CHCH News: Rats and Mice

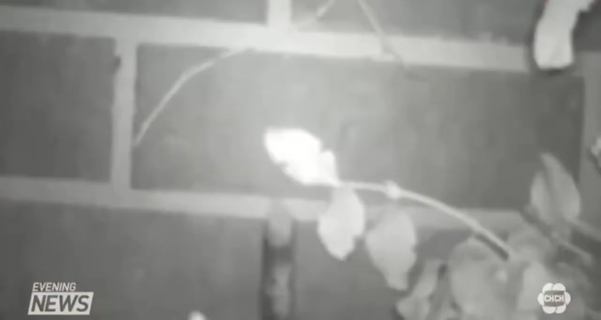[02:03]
In this video you can see mice easily getting into a weep opening in the brick. It's a highway for rats.